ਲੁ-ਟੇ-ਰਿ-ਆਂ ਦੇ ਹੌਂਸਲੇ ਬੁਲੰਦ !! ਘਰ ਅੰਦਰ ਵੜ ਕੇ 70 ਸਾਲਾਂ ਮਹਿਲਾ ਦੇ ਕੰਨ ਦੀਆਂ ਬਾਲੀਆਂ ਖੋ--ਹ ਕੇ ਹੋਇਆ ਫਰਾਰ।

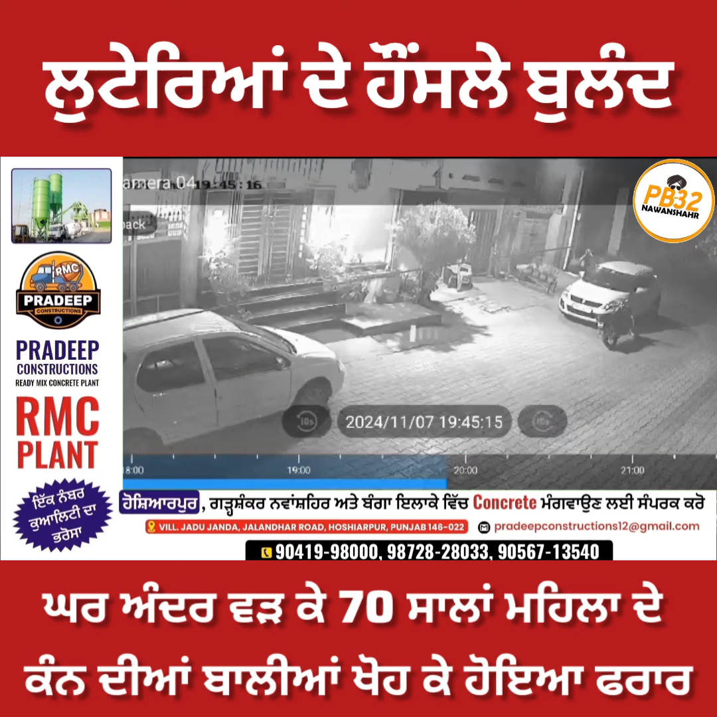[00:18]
दिये की काल शाम करीब साड़े सात वजे समराळा दे जादा अवादी वाड़े गुरु नानक रोड़ दे कोड मुहले च